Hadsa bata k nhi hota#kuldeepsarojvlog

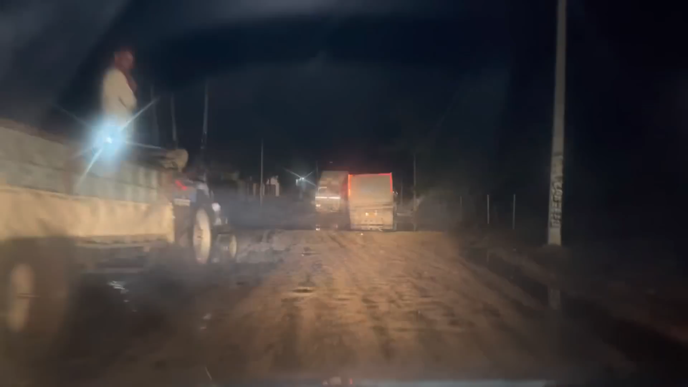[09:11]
पानी बरा हुआ ट्रक फसी हुए यह देखना तो एधर नहीं से ओधर